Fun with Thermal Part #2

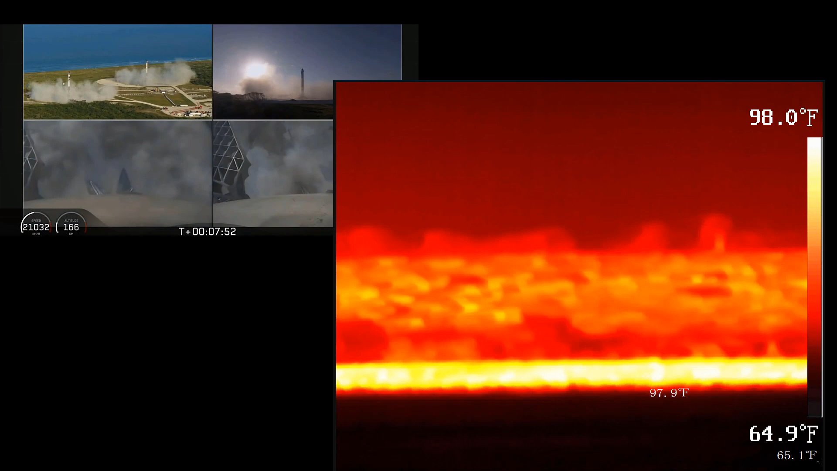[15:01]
On screen: scale top 98.0°F, scale bottom 64.9°F
They're on the landing pads, right very close to where the rocket originally took off. And the third solid rocket booster was recovered on the barge. It was the first time that SpaceX managed to recover all three of their boosters.
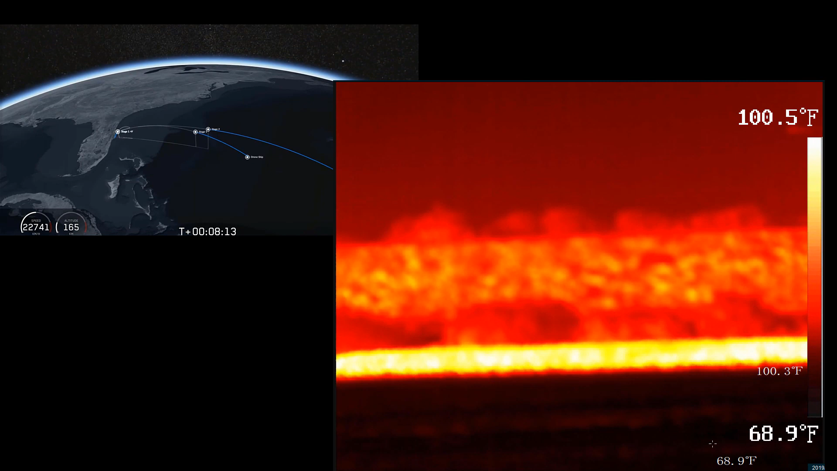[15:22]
On screen: scale top 100.5°F, scale bottom 68.9°F
not configured properly for that size booster. They lost it to the bottom of the ocean.
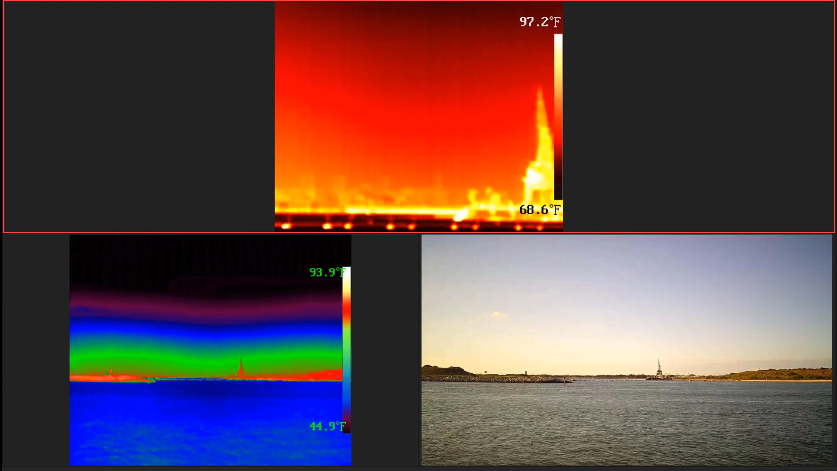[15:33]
So, as we bring this fun with thermal video to an end, I'll go ahead and show you the view from height central of the SpaceX launch with all three cameras. On the bottom, we have the thermal and visible 10 millimeter bispectrum camera. And on the top, the 100 millimeter thermal. And I'm going to speed the video up just a little bit, save you a little bit of time, but we'll show it to you from the start of the launch until the recovery of the two solid rocket boosters.